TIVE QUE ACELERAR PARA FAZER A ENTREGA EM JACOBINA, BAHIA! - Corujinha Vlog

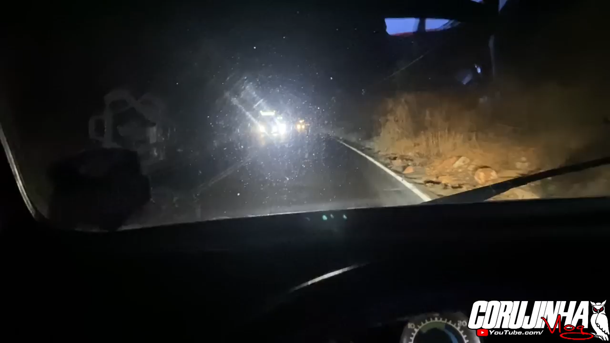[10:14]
E esse aí vai E assim vai né E vem a galera aí Com Com alerta ligado Mas sabe o que é que aconteceu Aí pra frente né Perguntar no rádio aqui Ver se alguém sabe Boa noite Boa noite Boa noite Os tubarões Que tá descendo a serra Aqui Que tá com alerta ligada Tem algum Querrima Aqui pra cima
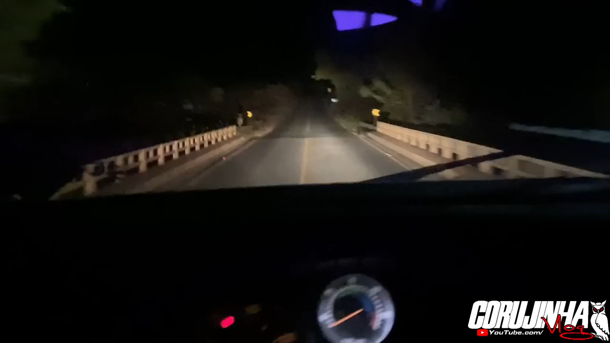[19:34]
Aqui Provavelmente Não Encontrar Muita Gente Não Aqui É Mais Deserto Na BR Ali Na 242 Ainda Tinha Um Ainda Tinha Um Movimento Mas Por aqui É Mais Sinistrão É Isso Aí Rapaz Estamos Passando Aqui Irecê Bahia
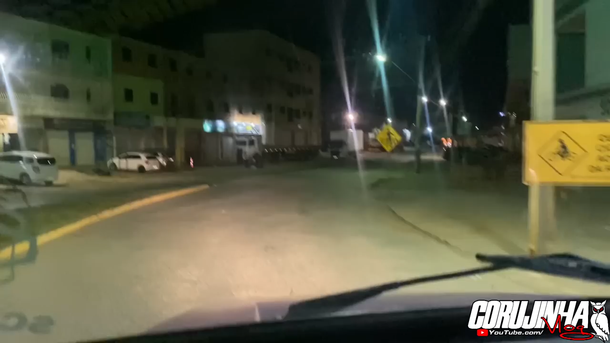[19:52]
Estamos Passando Irecê Bahia Aqui Já Chegando Na BA052 Só pegar Ali Moto Chapéu Moto Chapéu Peritiba Jacobina Eu vou Por ali
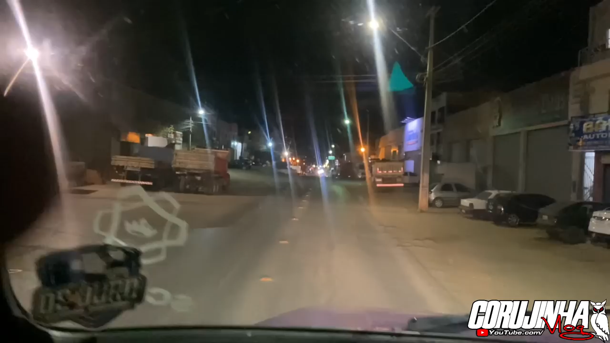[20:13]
Em alta Rota Para ir Também Entrando Moto Chapéu Ali Passar Em Jacobina Direto Mas Essa Eu vou Para o Peritiba Está Vendo Na questão Do documento Desse Carro Aqui Que O despachante Lá em Mossoró Perdeu O recibo Do caminhão Assinado Já pronto Para transferir
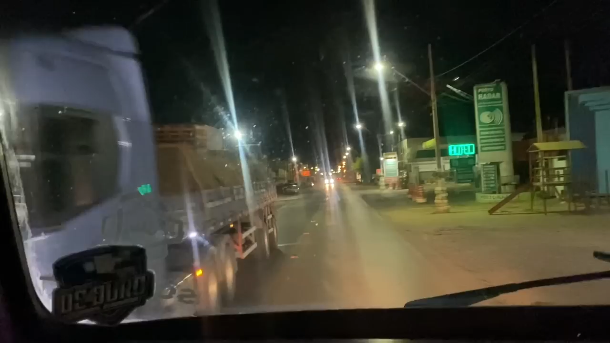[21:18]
Cadê o povo Do Irecê Dois eixos Dois eixos Obrigado.